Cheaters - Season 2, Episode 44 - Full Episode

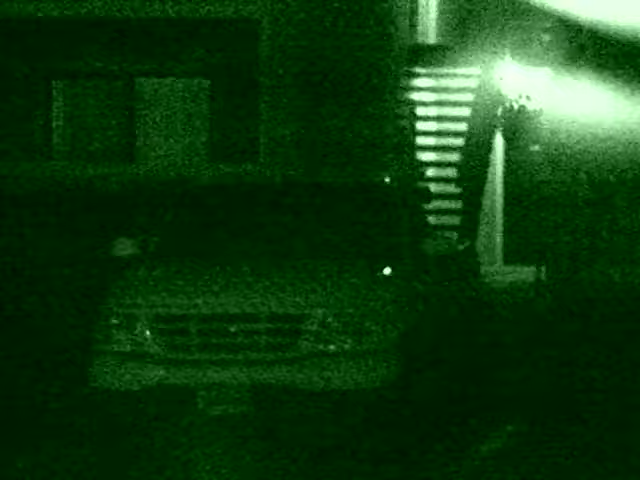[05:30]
Cheater's surveillance teams continue their vigil outside suspect Shaw's apartment in anticipation of his further incriminating activities. Shortly after Kyra departs for her evening shift, Cheater's PIs spots suspect Shaw's young female friend walking up the stairs to his front door.
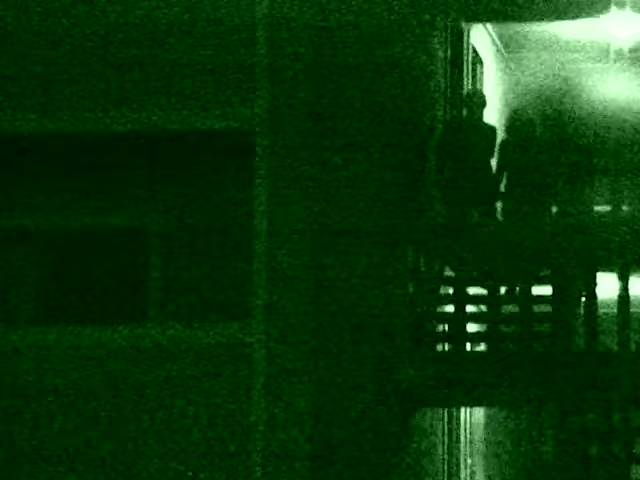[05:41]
The couple exits the premises and is followed to a local bar and grill. Getting a better look, Cheater's investigators quickly affirm the identity of suspect Shaw's female companion.
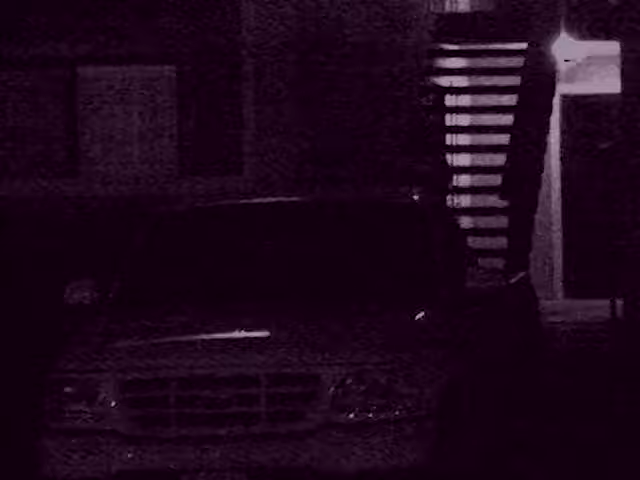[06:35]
Investigation day seven. Alerted by the investigation team assigned to cover suspect Shaw's new lover,
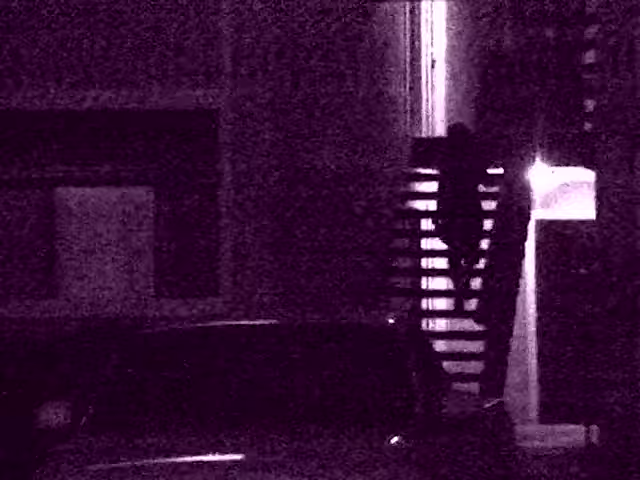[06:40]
Cheater's agents situated at suspect Shaw's residence make preparations for her arrival. The companion makes her way up the stairs to see suspect Shaw.
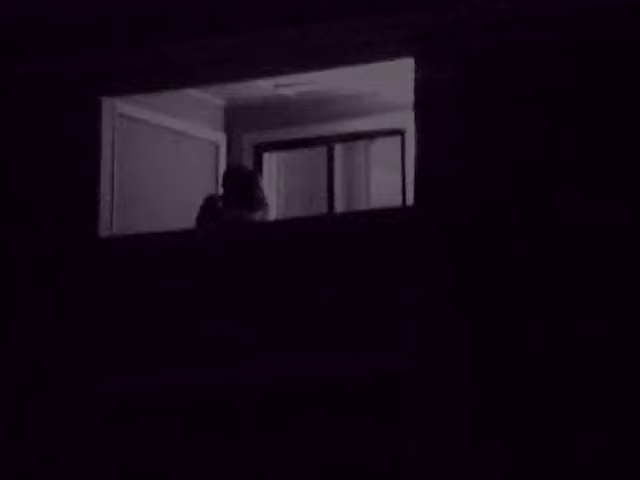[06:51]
Moments later, Cheater's detectives spot the two conversing on the balcony.
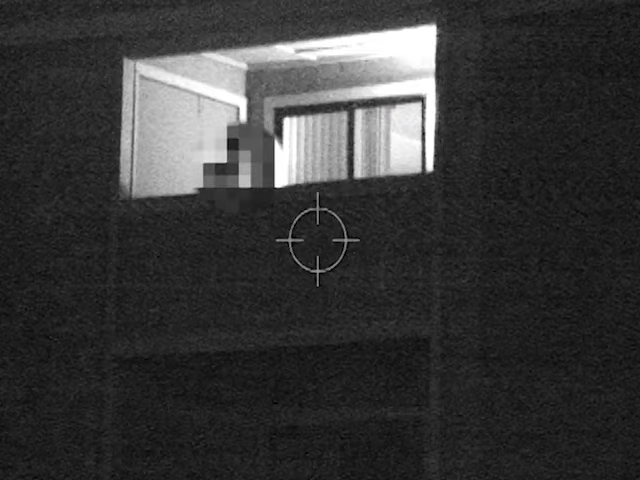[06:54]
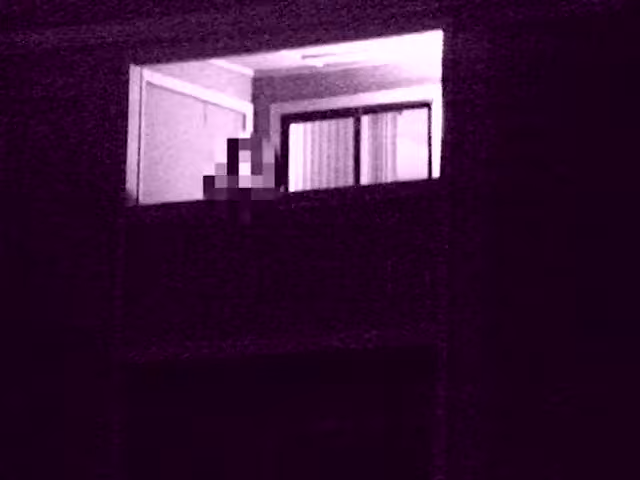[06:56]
Suspect Shaw's lady friend appears to have dropped something as she disappears below the rail to retreat it.